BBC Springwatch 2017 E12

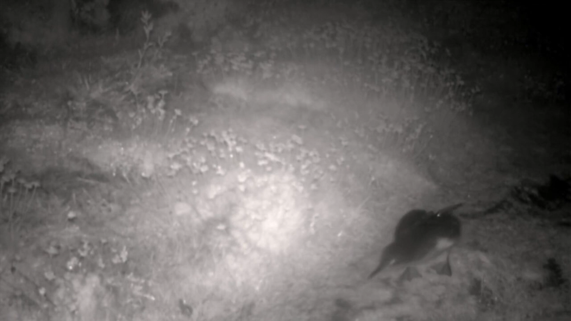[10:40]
Once they come on the shore, here's one, it's raining a bit there, you probably guess what this is all about.
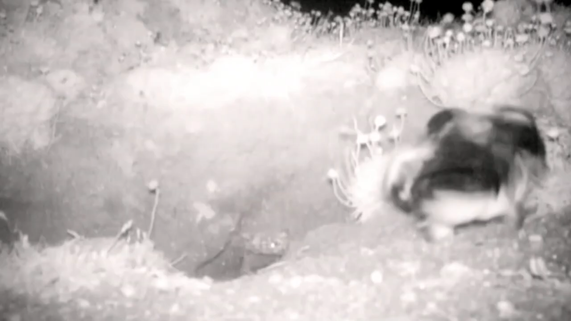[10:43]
Here's one coming up, and it's going into a hole in the ground, and of course, that's what's going on. They're nesting here. And they nest in holes in the ground, a bit like puffins.
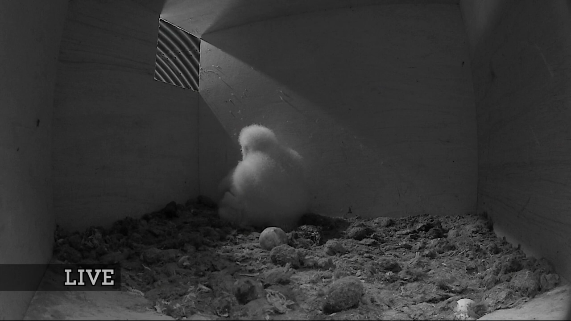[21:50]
Well, the adult's not in attendance. This is what we've seen in the last few days. The female that's been with them has been out and will only come back when the male starts to bring food in at night.
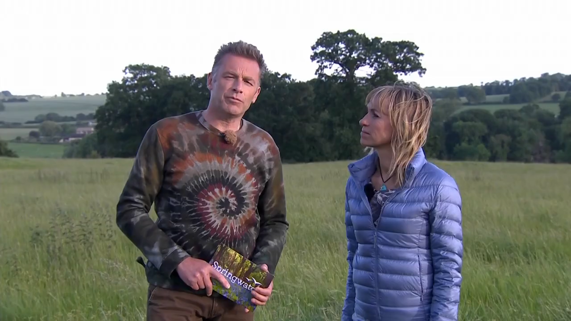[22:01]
But we've been watching them very closely. Now, these animals hatched asynchronously, which means that we've got a very small one and a very large one and a middle one in between.
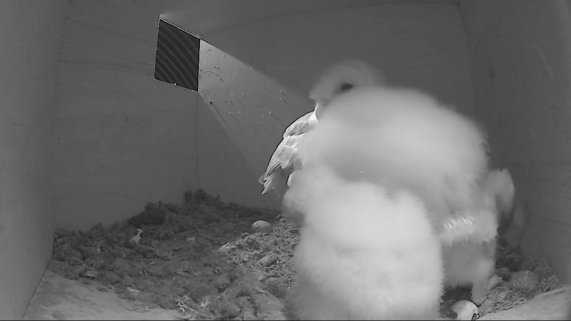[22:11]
Last night, we watched them up until 1:30 when the camera packed up, and they brought in seven prey items.
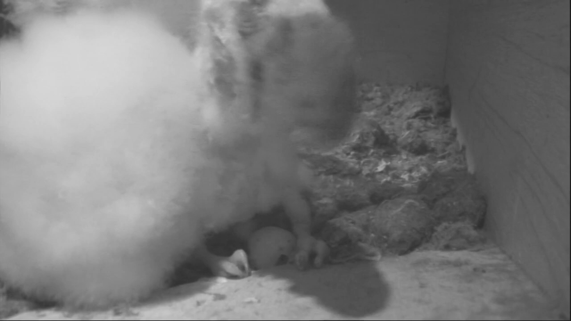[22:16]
And the smallest one here, you can see,
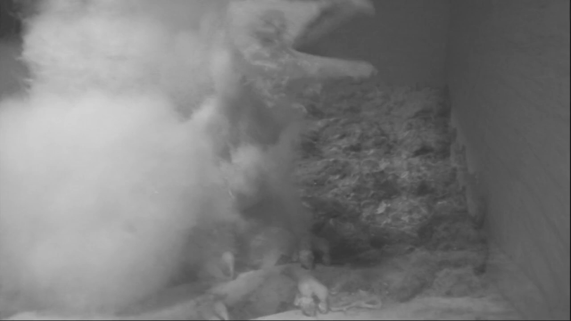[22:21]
is now able to swallow these small mammals, mainly voles, occasional shrews, mice, and it can swallow them whole. But look at that, Michaela. That really tells a story, doesn't it? Look, a descending scale of owl.
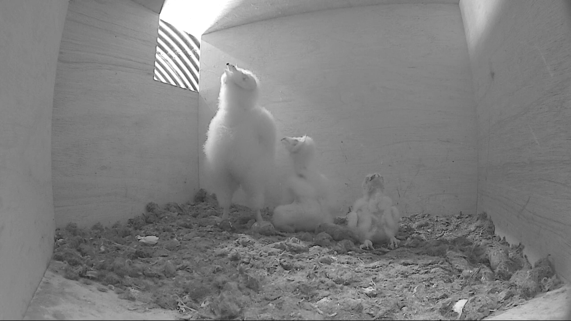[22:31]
That is completely bonkers, isn't it? I mean, when you see the difference in size, you just wonder how that little one's going to survive.